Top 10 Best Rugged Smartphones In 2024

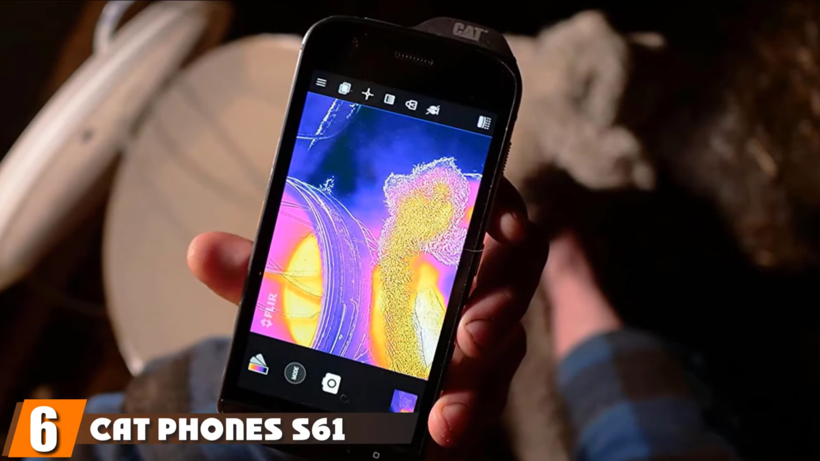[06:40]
The CAT-S61 has a thermal imaging camera and also includes a laser-assisted distance measurement function and an indoor air quality monitor, making it useful for construction work and industrial settings.